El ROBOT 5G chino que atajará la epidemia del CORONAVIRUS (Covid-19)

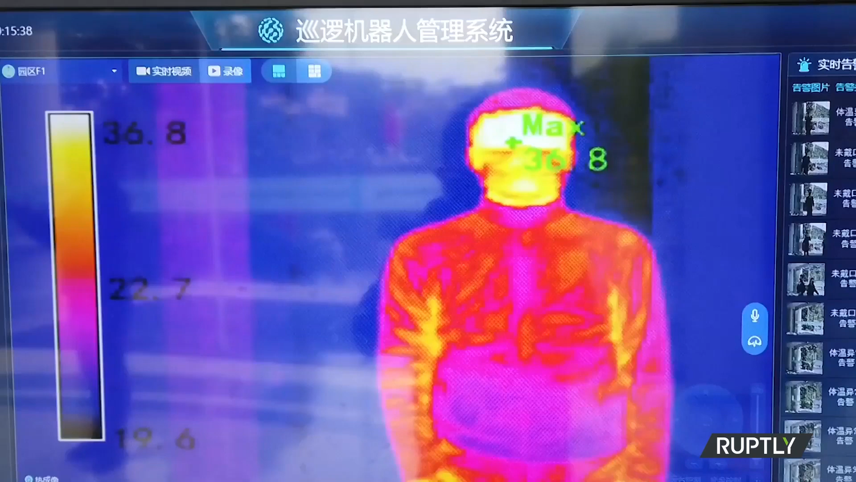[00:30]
El robot puede moverse sigilosamente realizando su función por lugares públicos, la red de transporte o las aduanas, por poner un ejemplo.
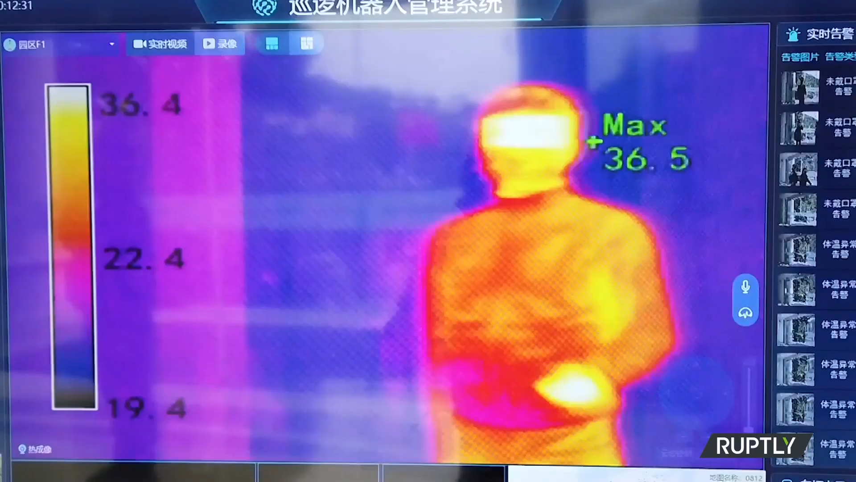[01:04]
El robot da la alerta cuando detecta una temperatura corporal anormalmente alta.
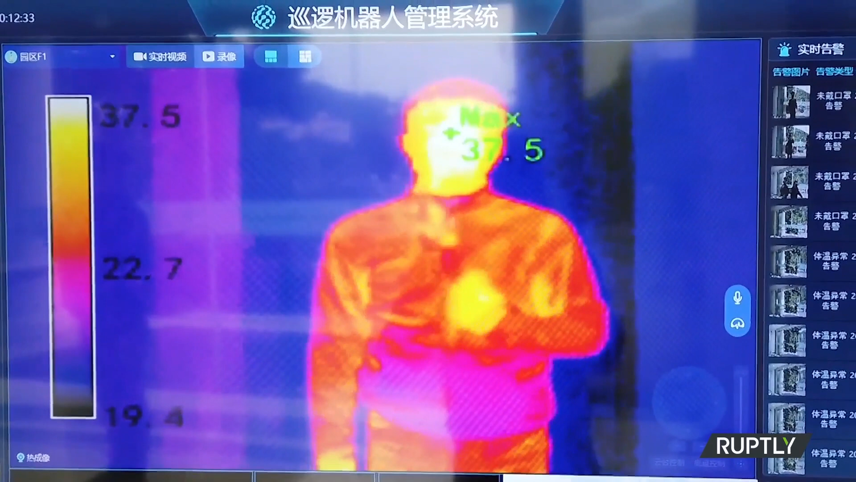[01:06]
También se da cuenta de si las personas están llevando o no una máscara facial.
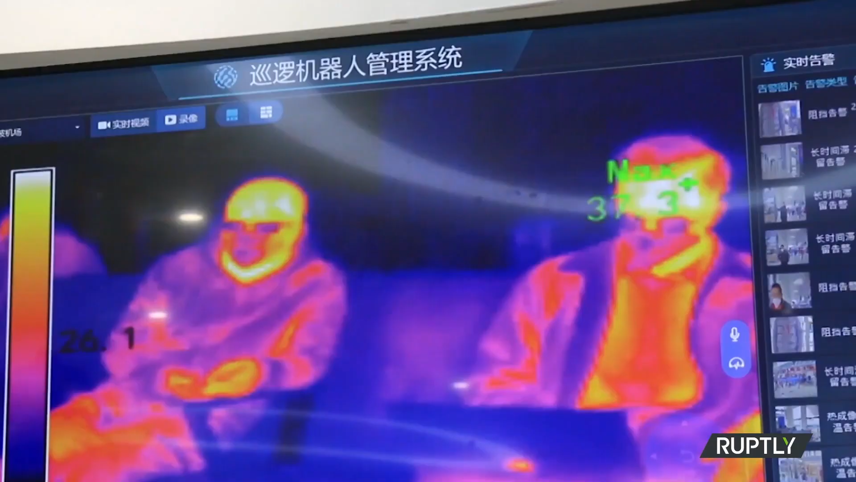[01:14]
En caso de que no la lleve, tiene unas instrucciones precisas y dice, por favor, use una máscara.
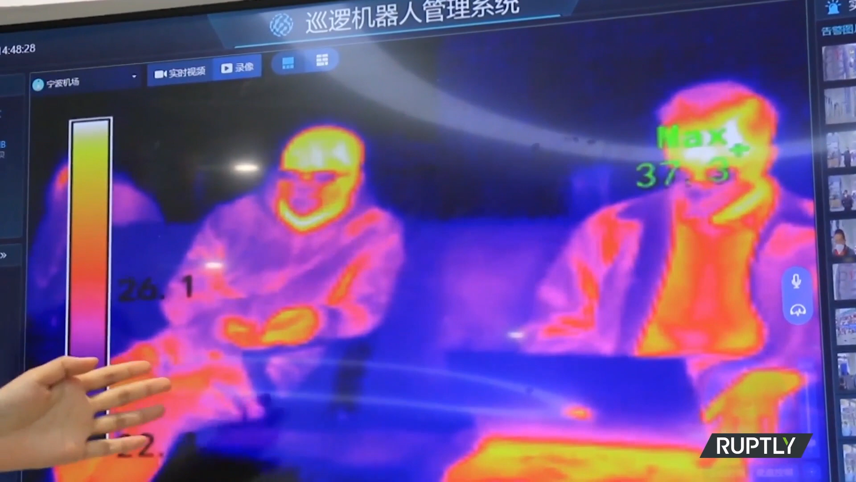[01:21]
Lo que registran las cámaras y los sensores del robot
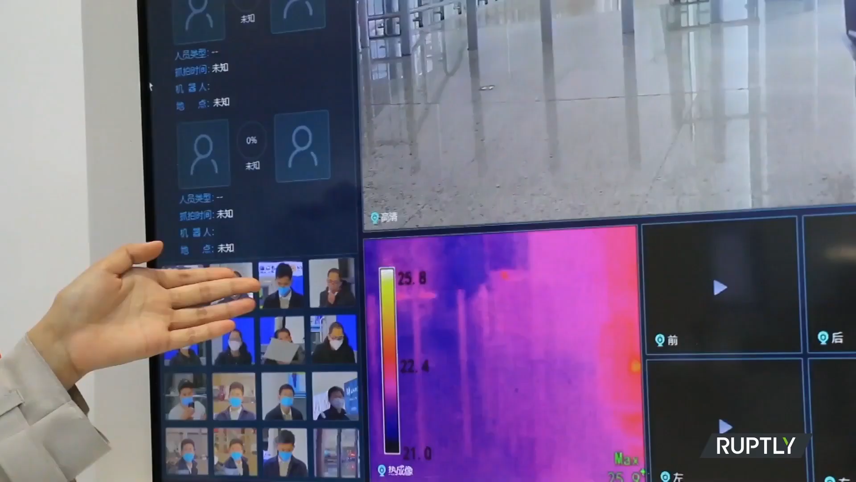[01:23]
está a disposición en streaming del personal técnico, lo que agiliza en gran medida la toma de decisiones a la hora de actuar ante grupos de personas.